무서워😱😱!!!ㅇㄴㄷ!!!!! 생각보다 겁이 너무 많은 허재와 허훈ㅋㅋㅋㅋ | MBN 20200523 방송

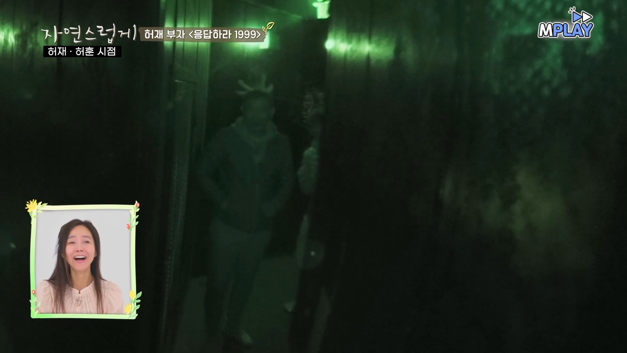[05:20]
아니, 앞에 안 보인다고. 아이고, 깜짝아. 아니, 앞에 안 보인다고. 아, 나도 안 보여. 야, 야.
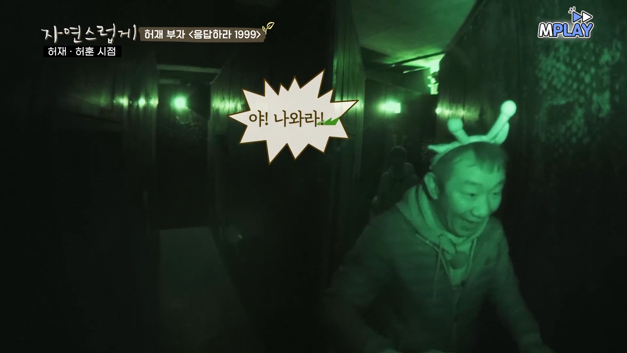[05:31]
나와라. 야, 여기로 와. 야, 여기로 와. 나오나 이따. 아, 이리로 와. 나오나 이따.
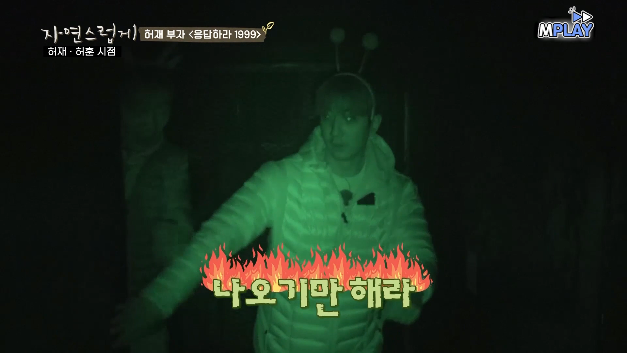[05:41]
여기 있잖아 여기 내려가면 되잖아 아 무섭단 얘기야 무섭단 얘기야 진짜 무서워하네요 아니 안 보인다고 여기 있잖아 이제 저거 보인다 원래 운동선생이 왜 이렇게 겁받는 거 아니지 야 이거 막혔어 깜짝이야 깜짝아 누구야 몰라 누구야 어? 깜짝아 야야야
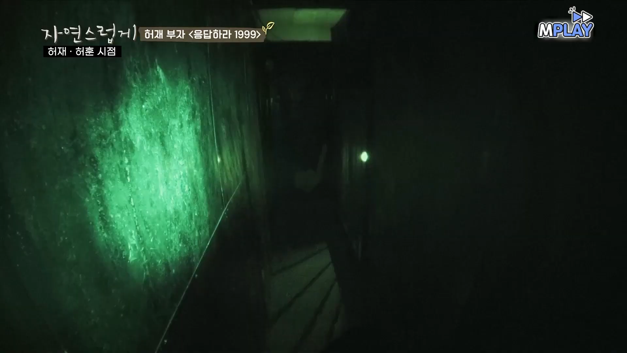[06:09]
앞에 안 보여 여기 벽을 잡고 오면 되지 벽을 잡고 오는 게 아니야 원래 귀신이 또 아프면 모르겠는데 이거는 뭐야 없잖아 이거 나 진짜 무서운데 야야야 야 이거